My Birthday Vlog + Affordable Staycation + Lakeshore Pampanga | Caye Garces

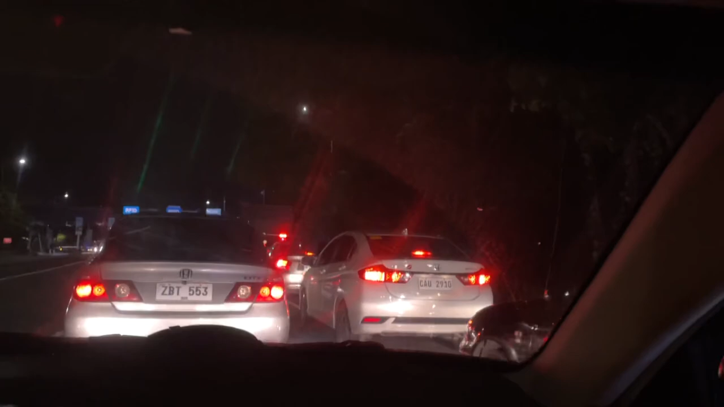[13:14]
Feeling namin lahat ng tao nasa Lakeshore. Lahat ng tagapangga nasa Lakeshore. Sobrang haba ng pila papasok.
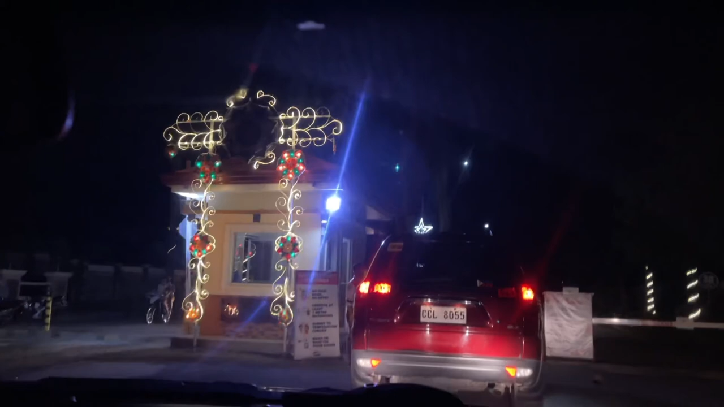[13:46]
Hi guys! Kaliyang nandito na kami sa Lakeshore. Lahat? Magkaya ka dito.